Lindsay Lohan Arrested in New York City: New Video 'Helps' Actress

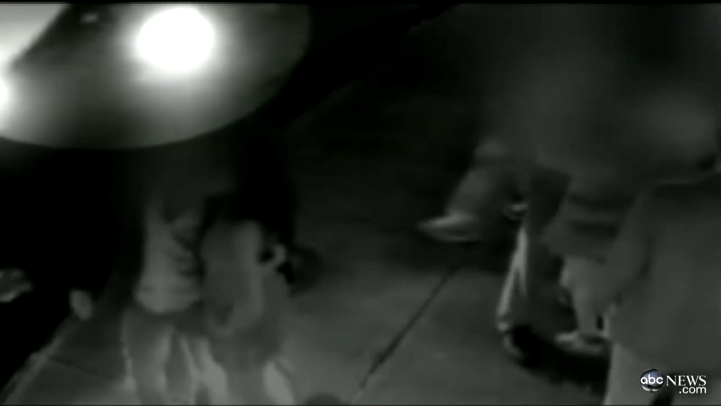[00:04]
She's been arrested for hitting a pedestrian with a car and fleeing the scene and new surveillance video released overnight shows a scene outside that Manhattan nightclub where it all went down. Will that tape help or hurt?